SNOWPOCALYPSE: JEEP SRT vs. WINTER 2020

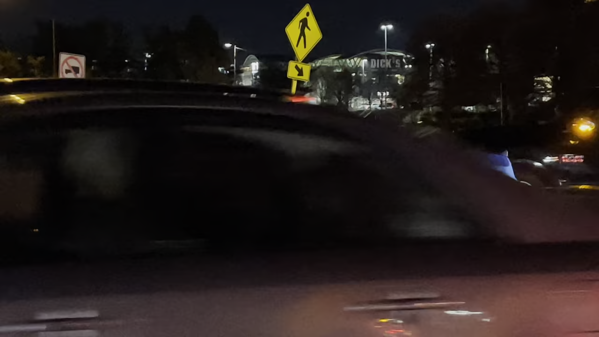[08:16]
This is why you always buy adaptive cruise control. Oh, my God.
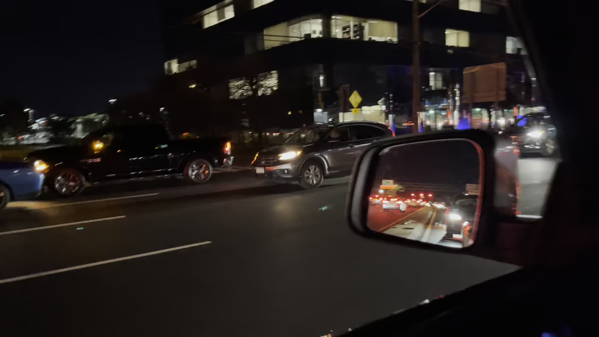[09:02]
So my thing is, did he miss the turn, or did that, maybe that Dodge tried to do a U-turn and ended up hitting him? Because anything else wouldn't really make sense here. Because just like what we're doing is turning. What is this?
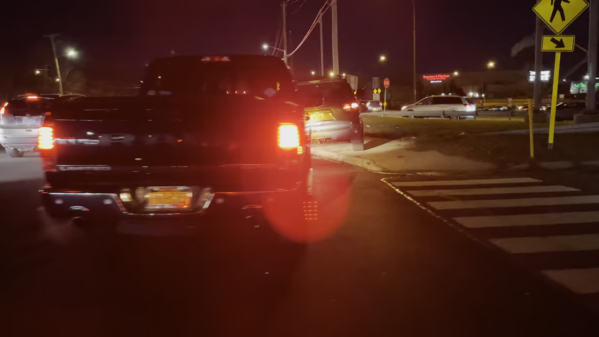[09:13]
Oh man, it's a Ram truck, a Dodge Challenger, and then it's a Toyota. No. Oh, snap.
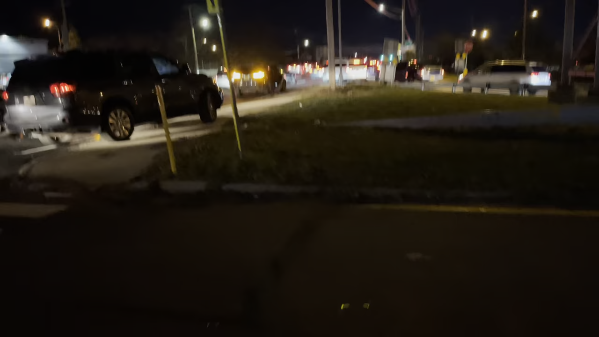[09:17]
I think somebody's leaking fluid. All right. Well, there's no fire, so let's keep going. Man, that's the second one.
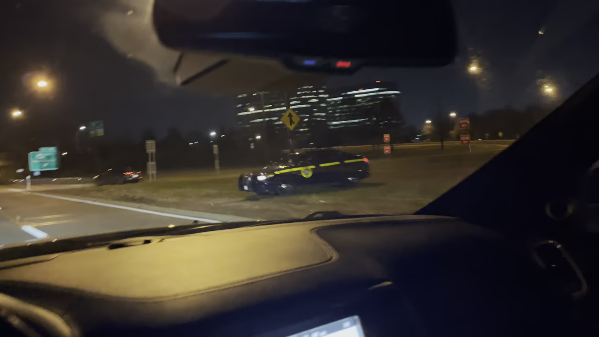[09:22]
They out here, boy. They out here. He got the radar gun and everything. That's a good thing. And, trying to get a player. Got to be so careful out here with these kind of these piggly wigglies.
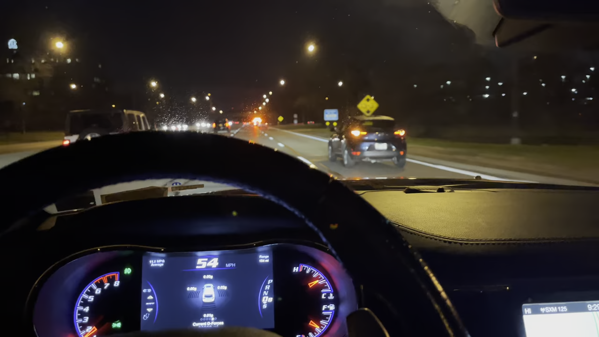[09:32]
They're just waiting for you. It's not about protecting and serving. It's about passing out. Oh, my God. Look at him. Piggly wiggly. Look at this.
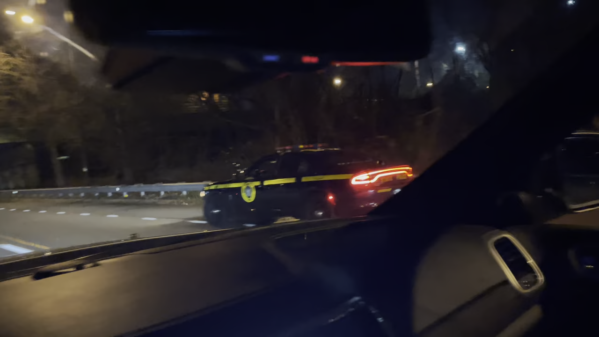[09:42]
He got the Dodge Chargers. They're not driving them stupid Ford Tauruses tonight. They got them Dodge Chargers. It's like, uh-oh, let me make sure my speed remains at 60, and let me stay within the lines.
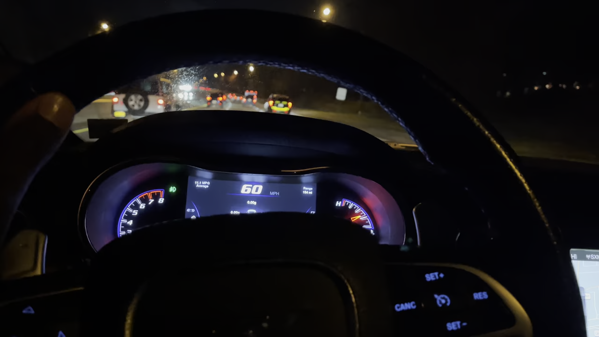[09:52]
Look at this. Oh, snap, he's coming around me. Uh-oh, there's one in front of me, one on the side. Uh-oh.
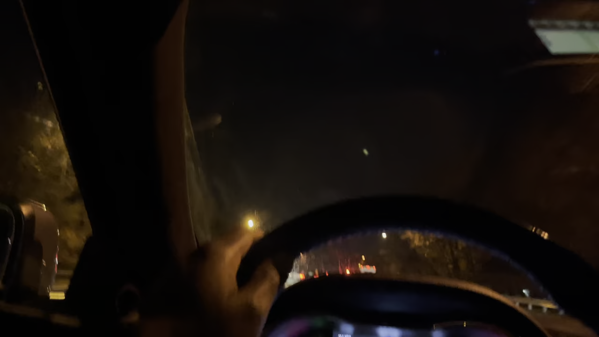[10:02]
Oh, snap, Piggly Wiggly is trying to get around me. Uh-oh, Piggly Wiggly is swerving. Why is he doing that? Does he want me to move over? Why don't you just say move over? Why are you scaring me, Piggly Wiggly? Why are you scaring me? He's right behind me. Oh my God. I'm just gonna keep it a nice 60 and be a good citizen and drive at 60 miles an hour. So Piggly Wiggly's right behind me. Oh my God. He's gonna get me.